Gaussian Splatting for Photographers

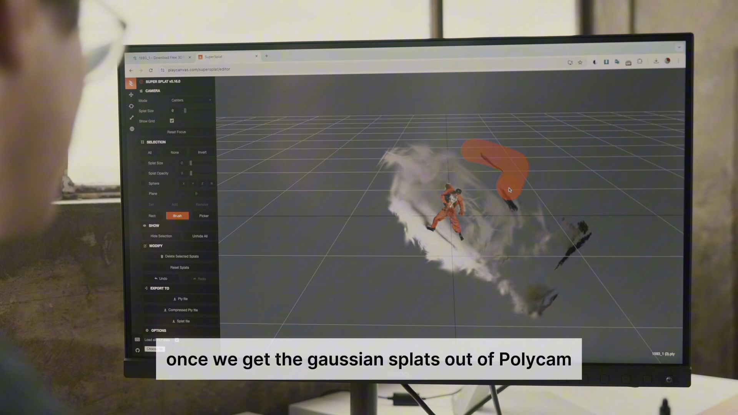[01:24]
we then take it into Unity or Super Splat. This is what we use to edit down our 3D scenes.